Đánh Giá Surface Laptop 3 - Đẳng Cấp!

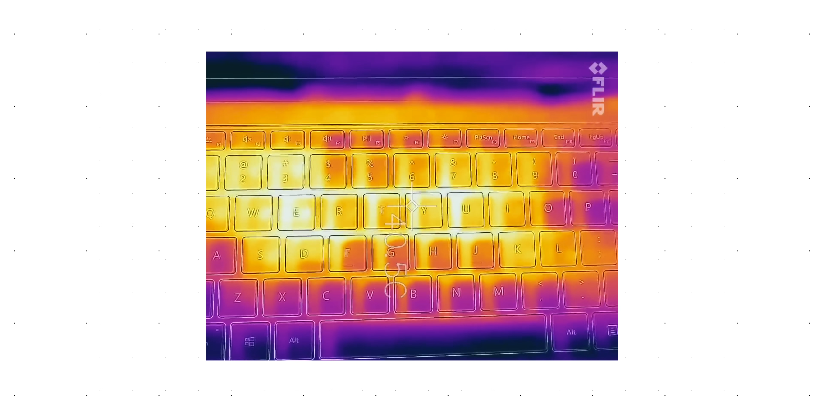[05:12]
Cũng một phần là do cái chất liệu của chiếc máy này Nó làm bằng nhôm Thế nên nó có khả năng truyền nhiệt Nhưng mà khi gõ
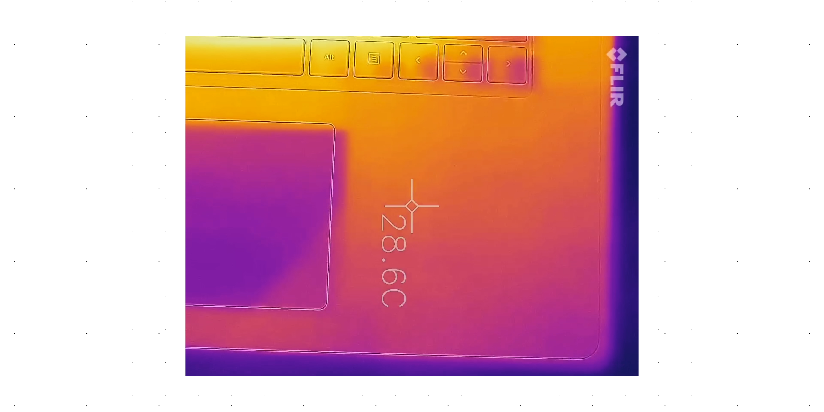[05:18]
On screen: spot 28.6°C
phím Thì gần như là các bạn sẽ không cảm nhận thấy đâu Còn nhiệt độ phần kề tay thì vẫn rất là mát mẻ
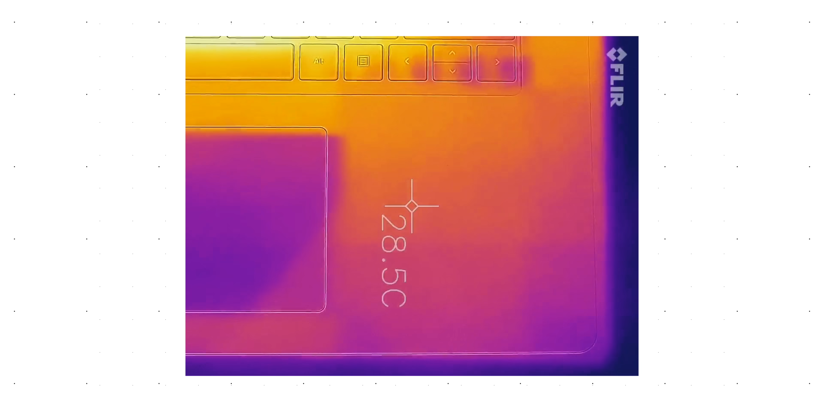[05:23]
On screen: spot 28.5°C
Chỉ có một điểm trừ nhỏ nhỏ Đó chính là phần quạt gió của máy cũng chưa được thực sự làm tốt lắm